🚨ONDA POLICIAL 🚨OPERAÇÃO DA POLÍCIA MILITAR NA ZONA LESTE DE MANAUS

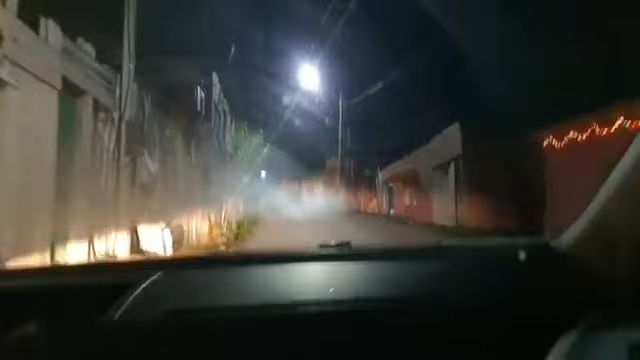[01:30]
A gente vai acompanhar agora o trabalho da Polícia Militar O mar extremamente perigosa Dominada pelo crime organizado São quatro viaturas de polícia Aqui na Zona Leste de Manaus Perdão o cansaço Vai, vai, vai, vai, vai, vai Vai com tudo, vai com tudo, vai com tudo
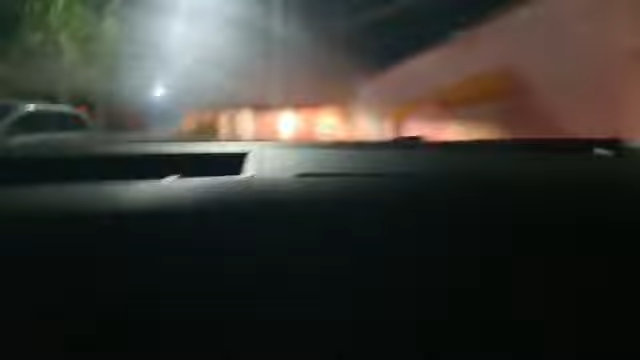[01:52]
Está aqui, Operação da Polícia Militar Amazonense nesse momento Aqui na Zona Leste de Manaus Olha, presos daí, ó Abordagem
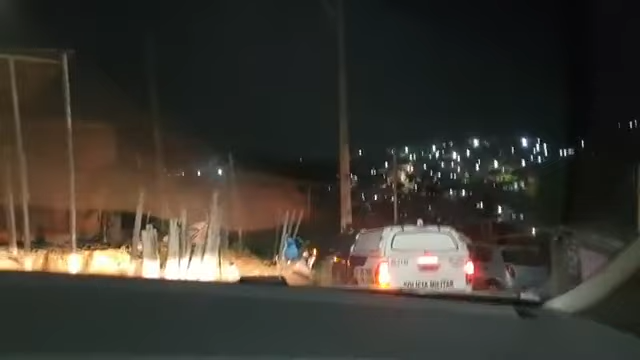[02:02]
Abordagem Vai levando pra você agora o trabalho da Polícia É o trabalho da Polícia Militar Amazonense Várias viaturas de polícia nesse momento Numa área dominada pelo crime organizado A gente vai levando pra você aqui na tela da verdade
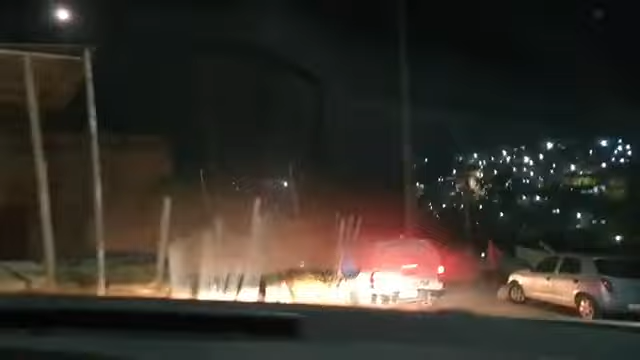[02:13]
Na tela da rede onda digital A respeito dessa mega operação da Polícia Militar Amazonense
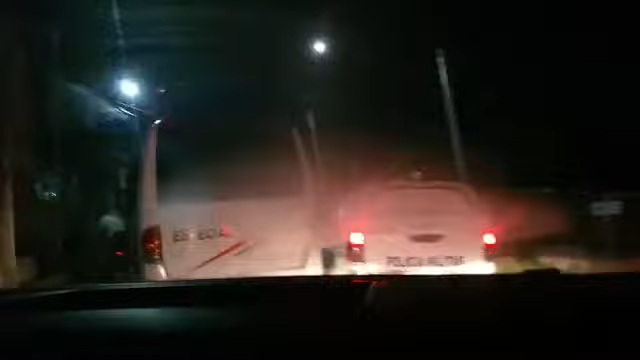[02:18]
Tudo pode acontecer Confronto pode acontecer a qualquer instante, a qualquer momento E a gente vai levando pra você aqui na tela da verdade da rede onda digital O trabalho da Polícia Militar Amazonense Do combate ao crime organizado e ao
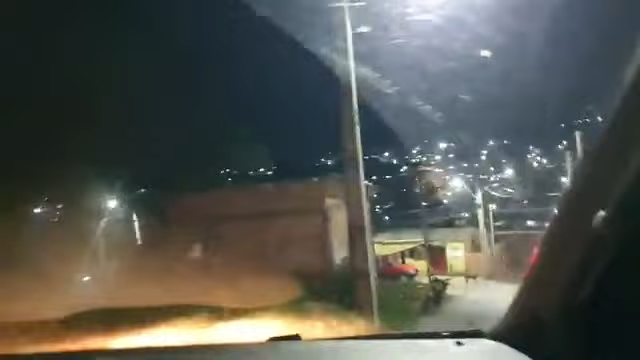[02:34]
tráfico de drogas Nós estamos nesse momento numa área extremamente perigosa Dominada pelo crime organizado
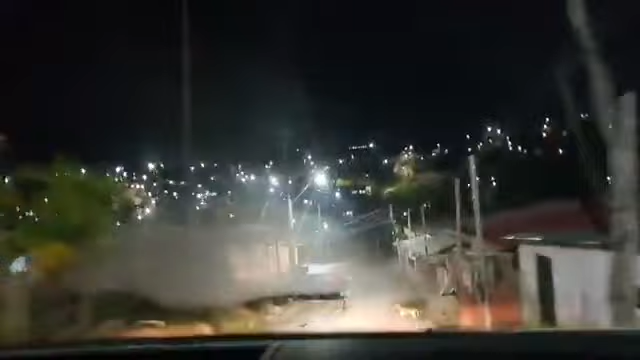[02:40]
aqui na Zona Leste de Manaus São várias viaturas de polícia
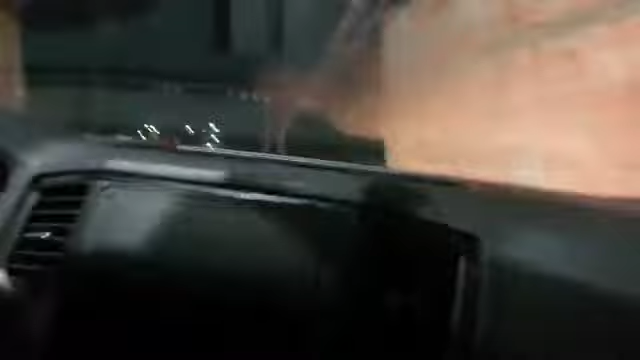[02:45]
Fica ligado conosco, não sai daí porque Olha lá,
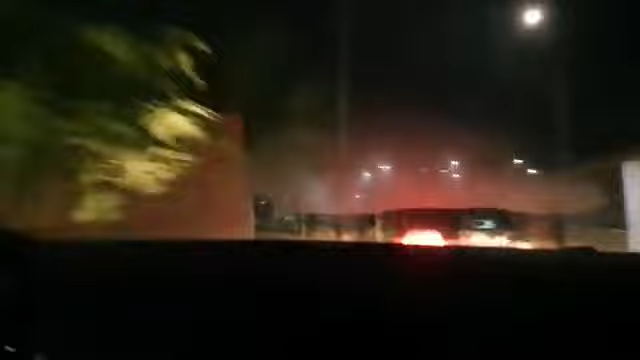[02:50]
olha lá Desce, desce, desce, desce Vai Tô levando pra você a informação em tempo real aqui na tela da verdade Na tela da notícia da informação